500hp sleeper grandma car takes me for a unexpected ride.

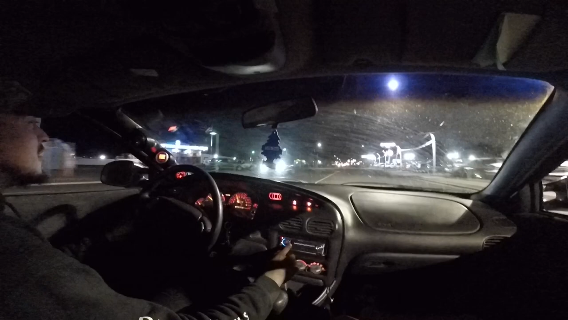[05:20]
I think you just turboed it just to hear the sounds. Yeah, that one was a little better. There you go. It was like 60, bro. I don't want to go like fucking 80 out here. Fuck, I could fucking make this bitch go like 100 easily, bro. But fuck all that. No. You're like toying with my emotions, dog.
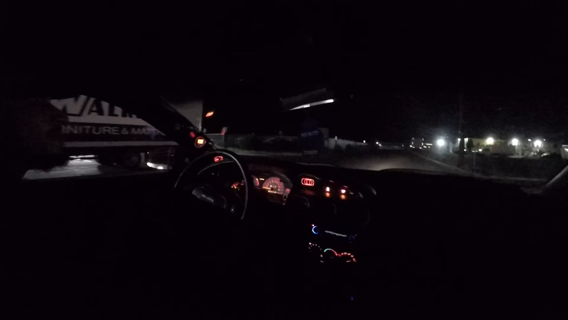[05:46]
Warming them tires up. Now they're sticky. Right. Look at all the fucking goddamn fucking rocks come up off them. It does look like a headache, but it fucking moves.